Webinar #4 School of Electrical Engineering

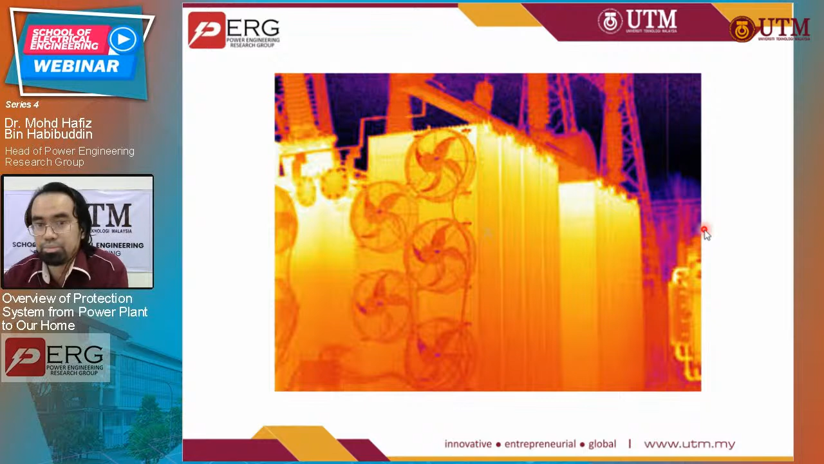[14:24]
By this thermal imaging, you can detect, uh, the presence of a hot spot in transformer and proceed with whatever, uh, uh, needed to be done. Okay. As far as the generator protection, uh, you can, uh, there are various type of the generator protection.